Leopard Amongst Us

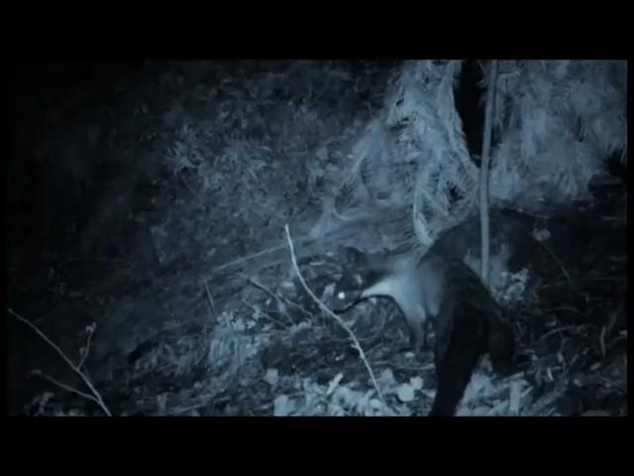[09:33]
including the rhesus monkey, yellow-throated marten,
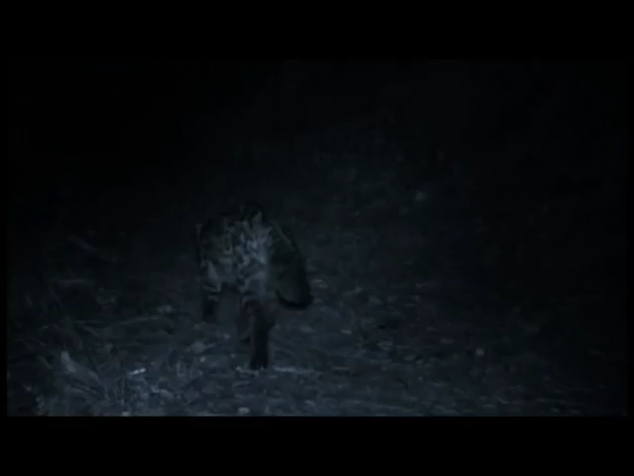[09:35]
leopard cat,
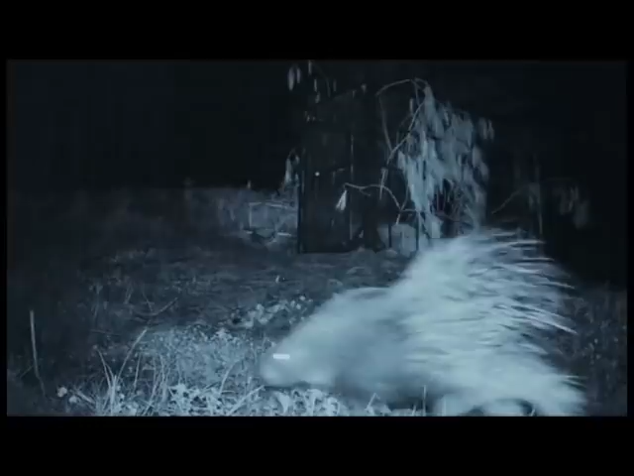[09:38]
Indian porcupine, and the red fox.